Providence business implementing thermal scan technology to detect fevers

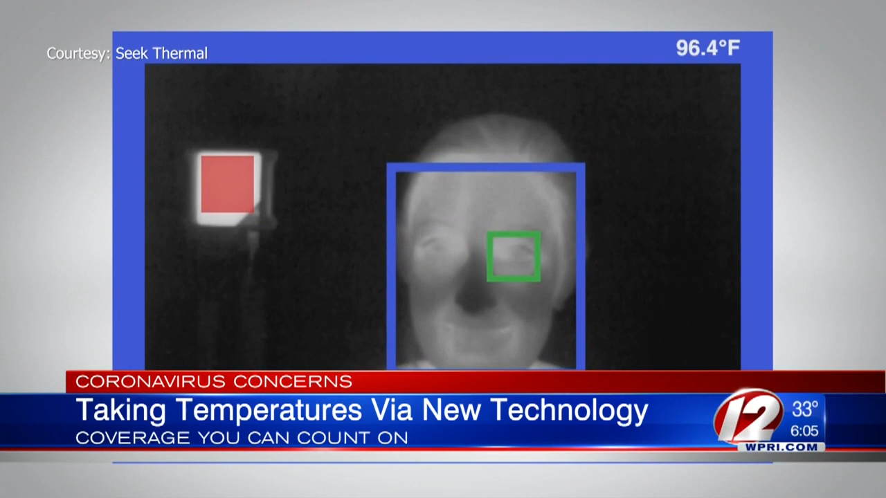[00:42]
On screen: spot 96.4°F
It shows how using infrared cameras can detect a person's temperature. It's fully automated and done from a distance.
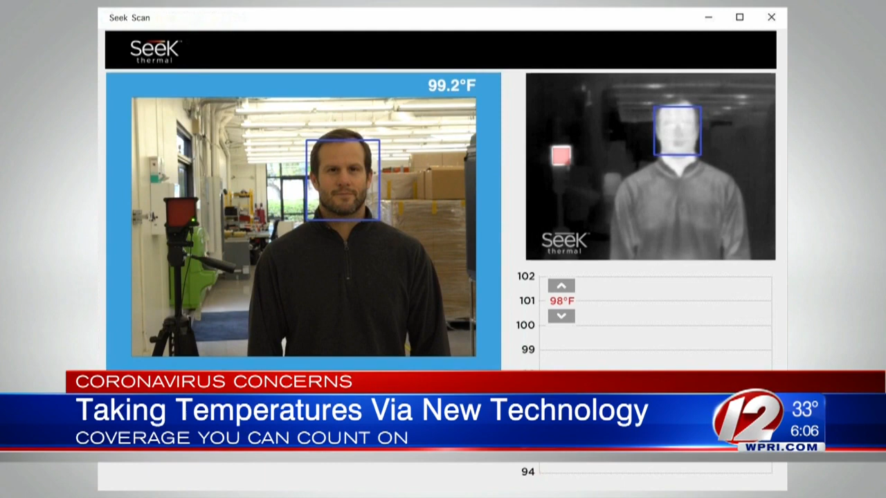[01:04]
On screen: spot 99.2°F
The product consists of a thermal infrared camera along with a visible camera.
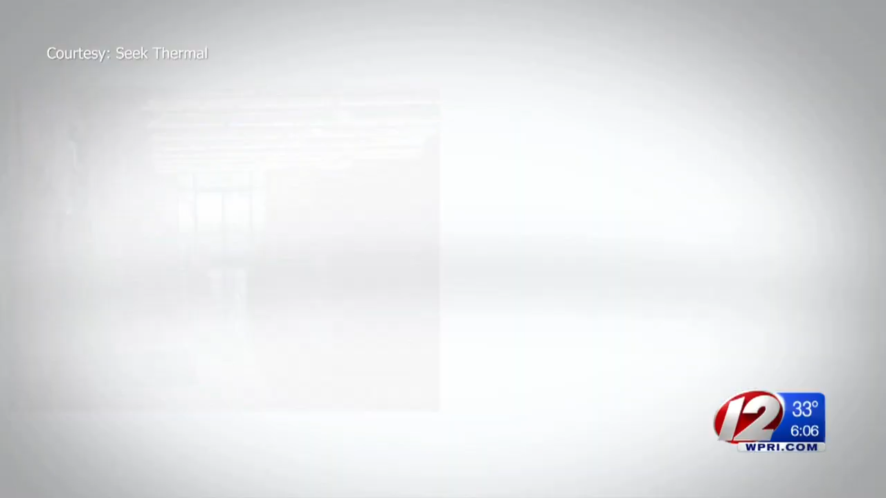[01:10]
We include in the image a reference temperature
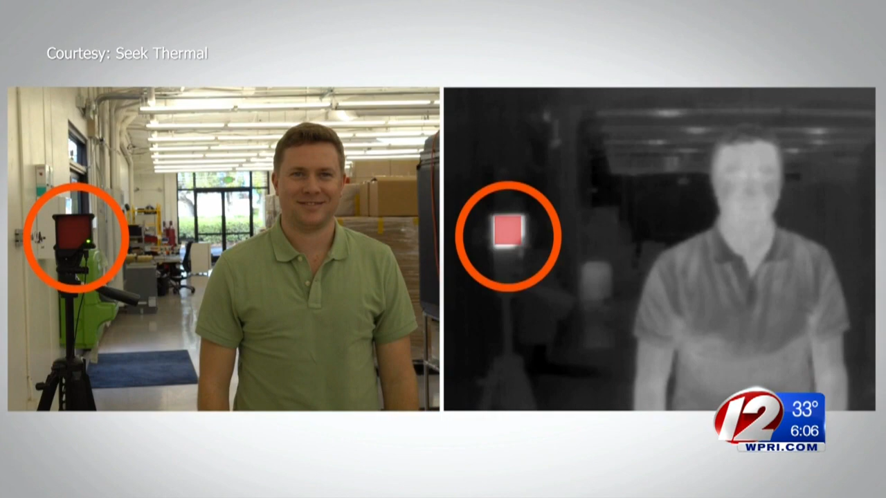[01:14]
that's approximately your body temperature that allows us to get very accurate readings.